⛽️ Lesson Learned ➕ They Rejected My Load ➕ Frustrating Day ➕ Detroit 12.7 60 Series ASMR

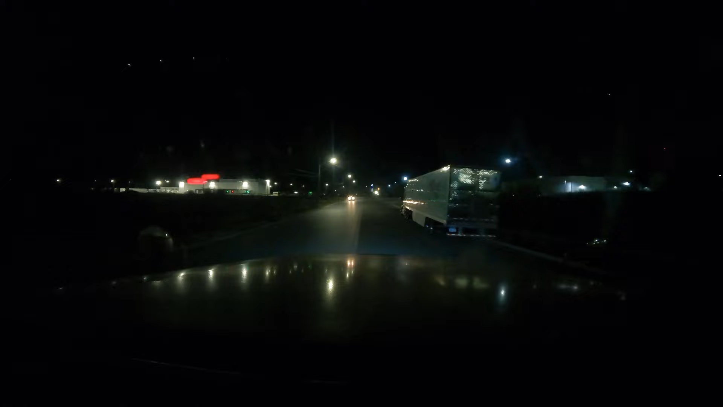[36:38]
GPS is saying that we are about 5 miles away.
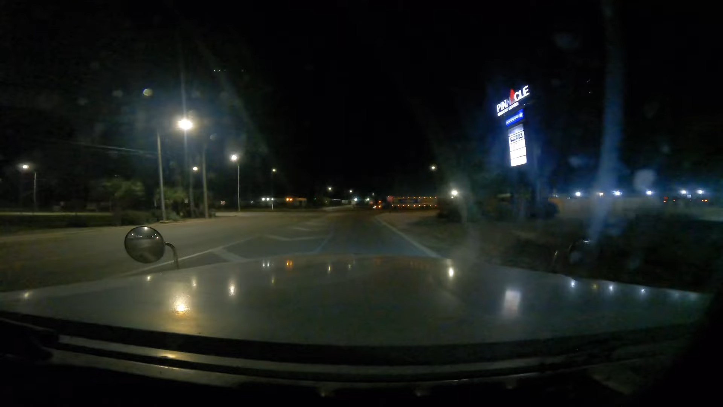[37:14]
We're literally going right there next to the border check, well, the actual border. Whoa, now brakes.